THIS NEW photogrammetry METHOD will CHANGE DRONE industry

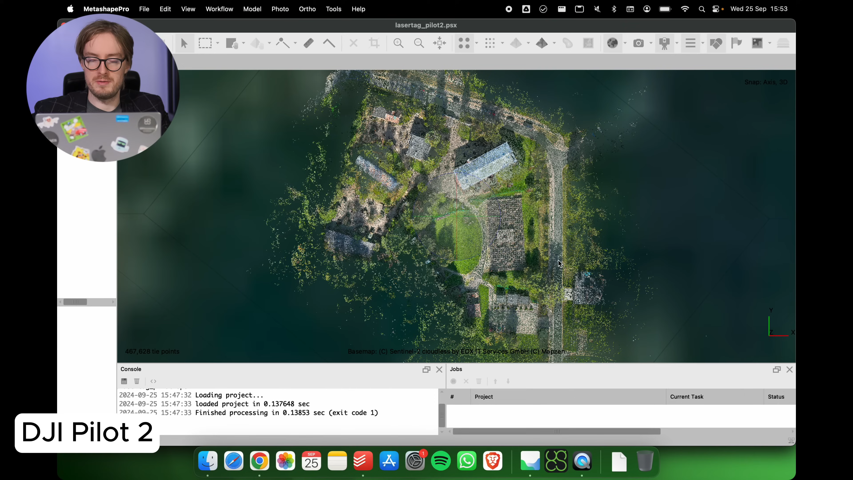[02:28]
And now here on the screen you can see the result from DJI Pilot 2. First you see we have this labyrinth over here.
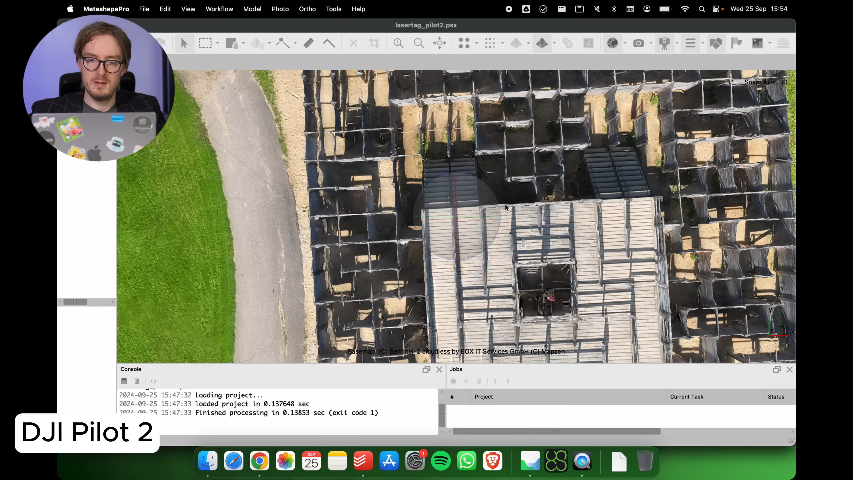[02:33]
In this texture view you might not yet notice a lot of issues with this, however let's jump into the elevation view.
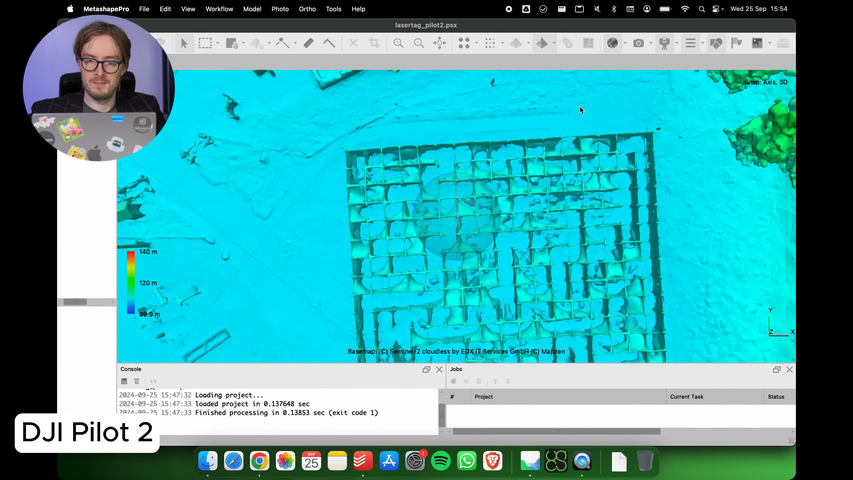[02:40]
And now in the elevation view the issues are a bit more apparent.
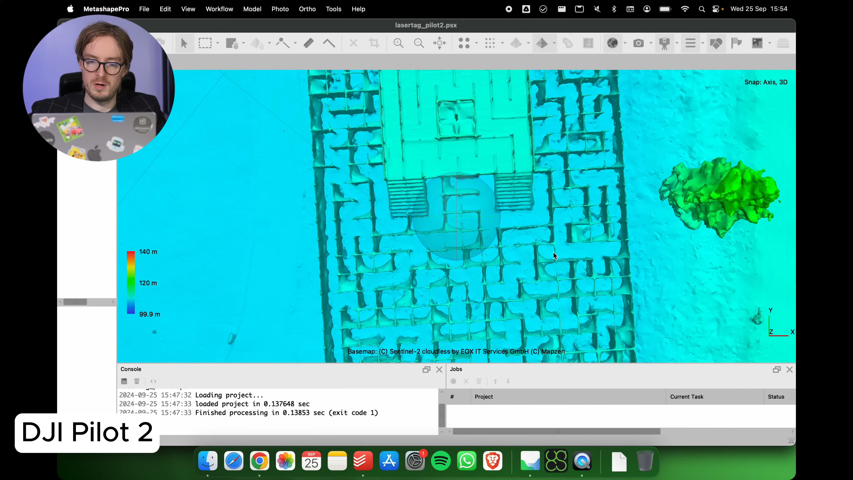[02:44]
So you can see that in some of these cases at the connection points of the walls you might see that it's not very accurate and
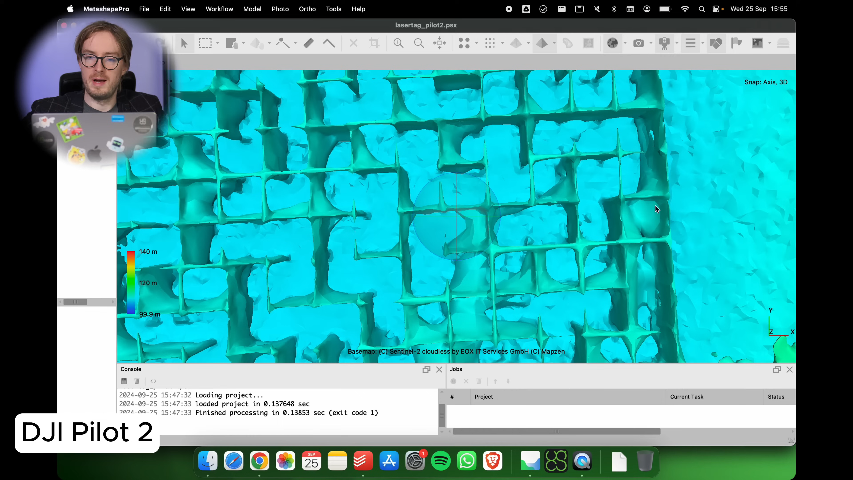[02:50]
that it's just kind of trying to blend in all of this detail that's actually here.
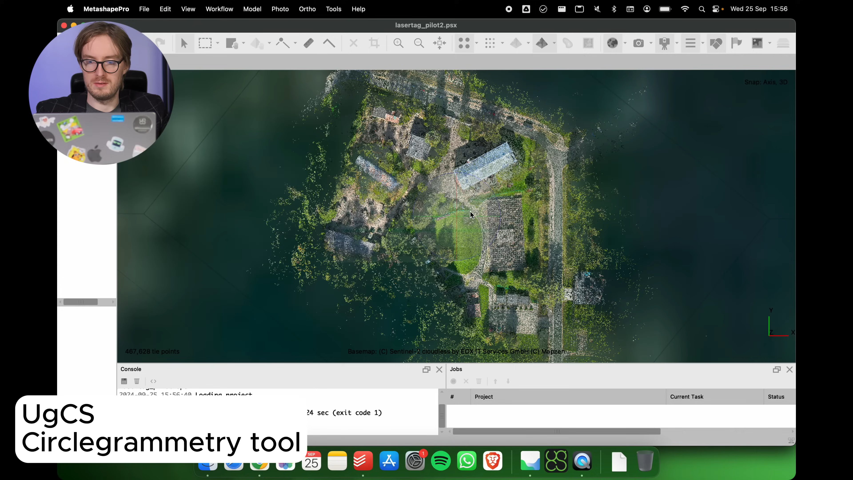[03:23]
And now let's take a look at pilot 2 example again and in case of pilot 2 you can see that we are losing a bit of this geometry at the tops of the walls here.
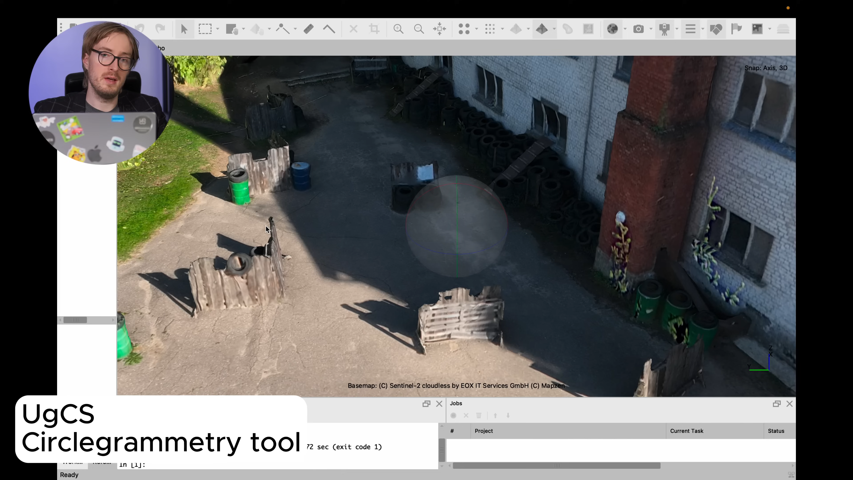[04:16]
So there was sun and of course the shadows were moving as well and so this could have some impact on the final results that you see.
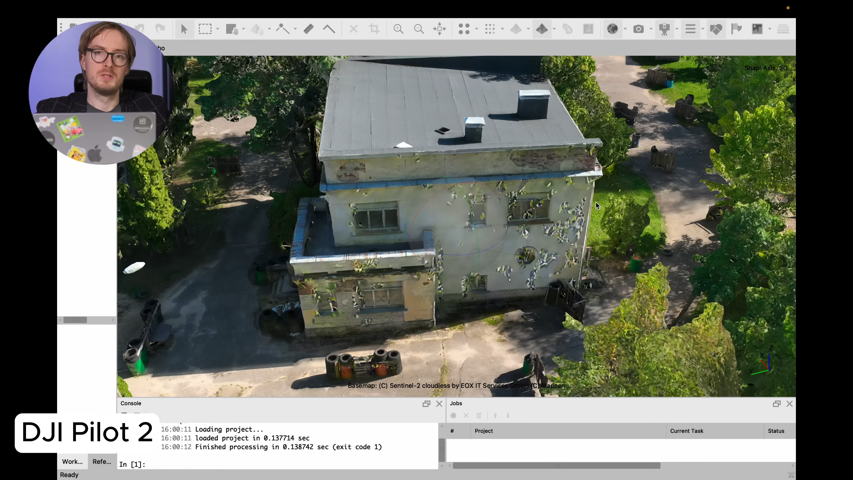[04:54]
So unless you do a separate flight for the facade of the building this is an issue you might face when flying standard missions with DJI pilot 2.
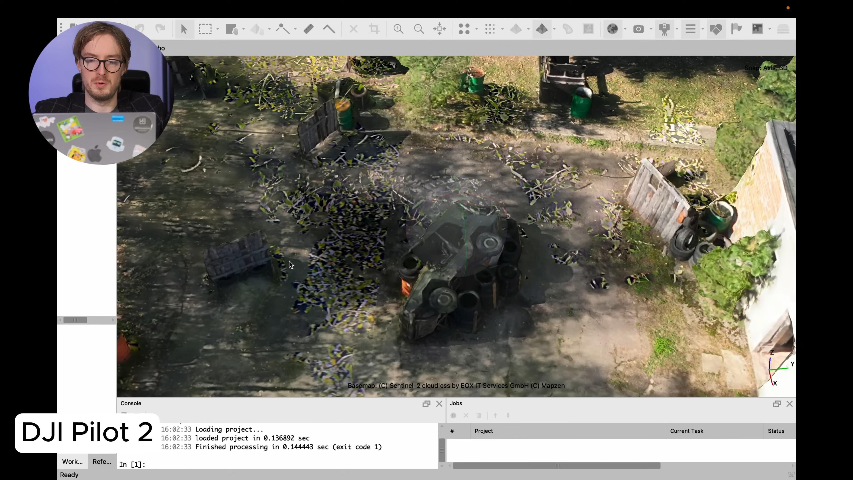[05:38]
the processing software also interpreted these details to be located over there.
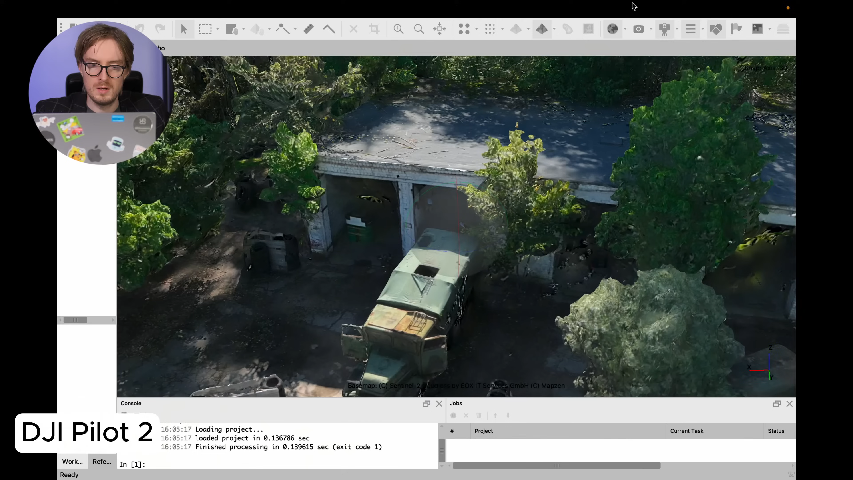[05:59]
So here you can see it overall all of the objects are covered but for example you might notice some details missing such as here for example this door of the truck it's not fully captured so the top is missing.
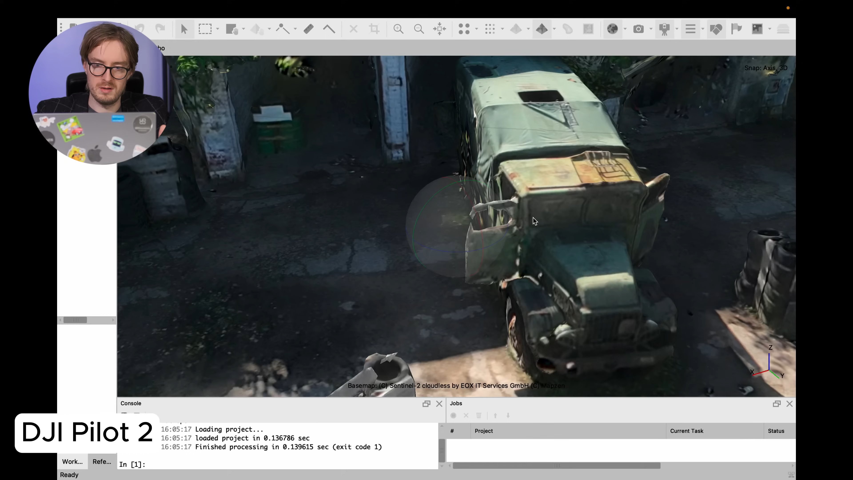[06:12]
Here as well the geometry isn't perfect as well as some other slight defects like that.
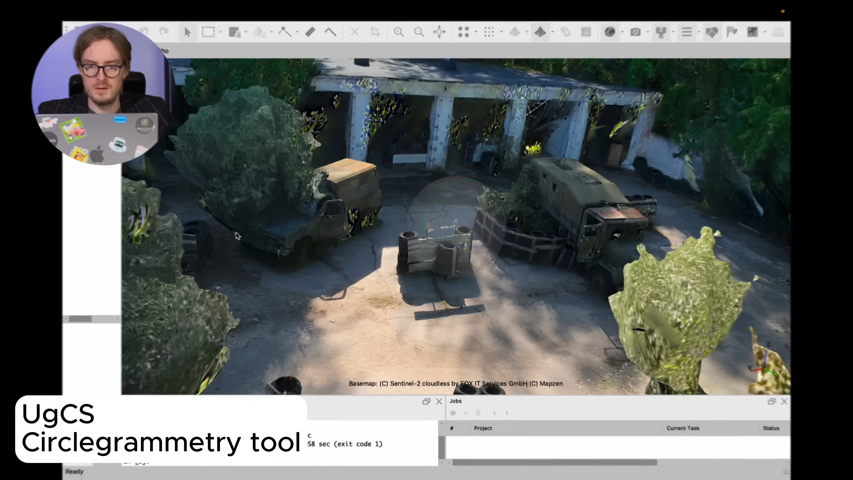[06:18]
And so here in the result of circlegram tree you might see that some objects are a bit better such as for example for this truck the door shape is a lot more clear to how it is in reality.
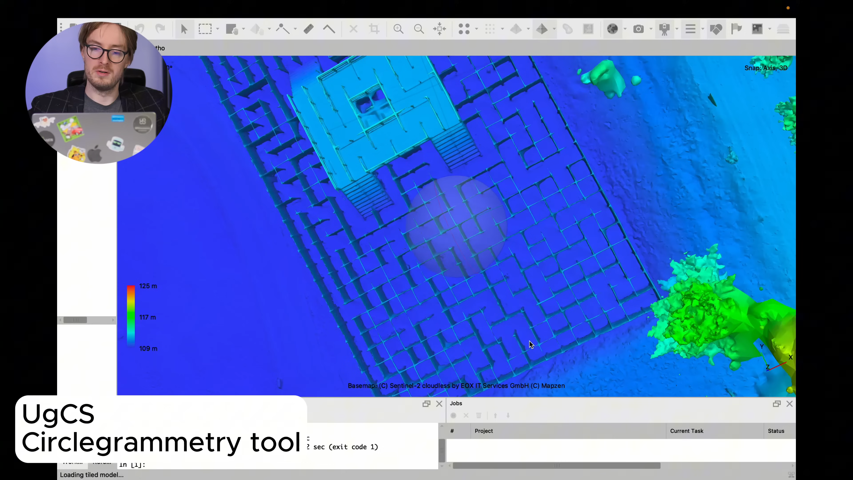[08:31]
And here we can see that the results are even better when compared to the circlegram tree done at a higher altitude and compared to DJI pilot 2. You might also notice that there are of course some taller towers, some taller trees.
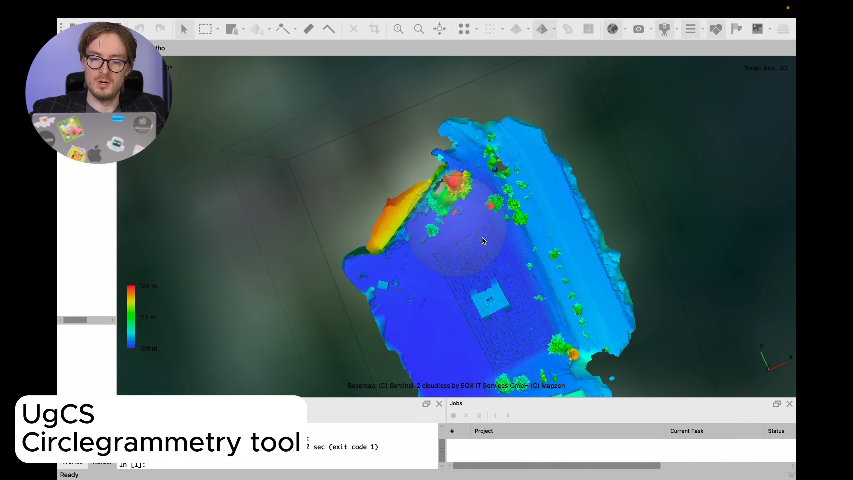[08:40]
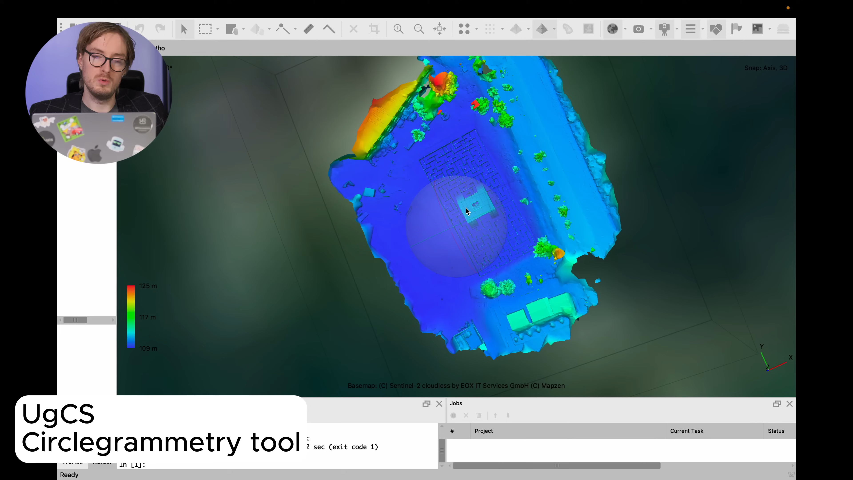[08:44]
And so with the circlegram tree tool we were able to fly only over this specific area and capture the data.